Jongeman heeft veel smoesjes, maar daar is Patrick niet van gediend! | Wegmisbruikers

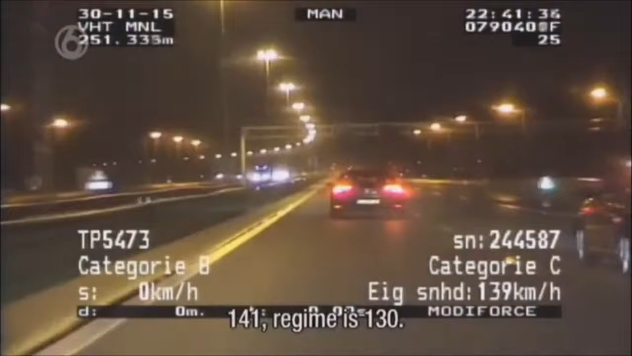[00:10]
141, de regime is 130. Ik kan er maar even naastrijden. Ik laat hem even zien.
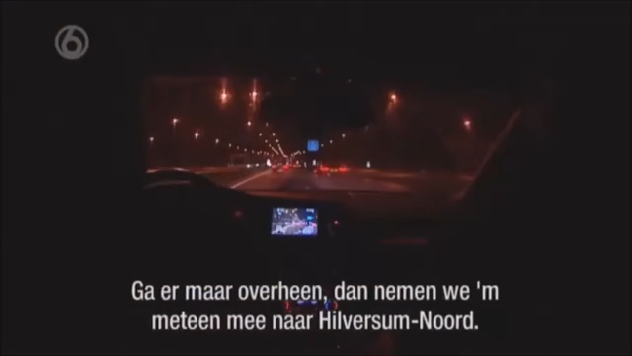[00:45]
Hij gaat er maar overheen, neem hem meteen mee naar Hilversum. Hij zit heel dicht op zijn voorgangen.
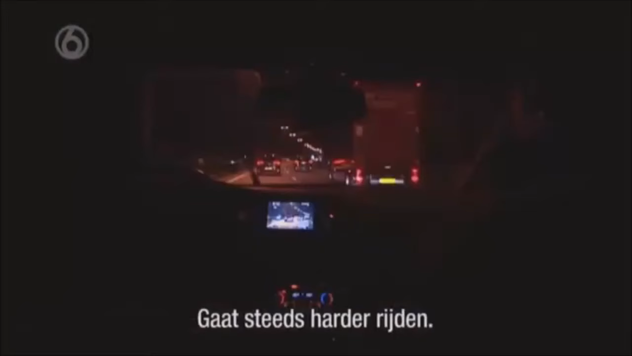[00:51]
Hij gaat steeds harder rijden.
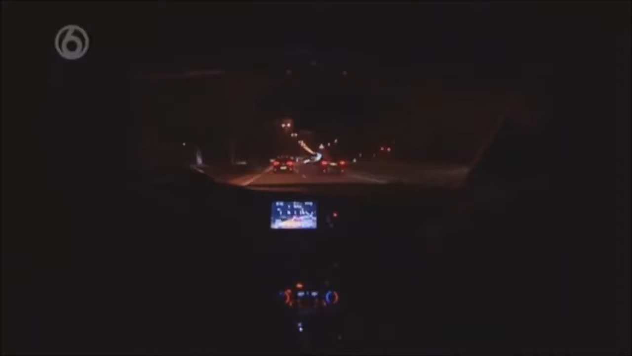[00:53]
Meting loopt, uitlopend, uitlopend in de honderd. 168, we gaan met een negentig, we gaan remmen. 14, 15 en 16. 154 in de honderd. En dat is dan met slechts één kilometertje nog een geluk bij een ongeluk voor deze man. Goedendag, ik werk van Meule verkeersfiets. Je mag even de motor uitzetten als je wilt. Ik denk dat jij het de politie bent, man.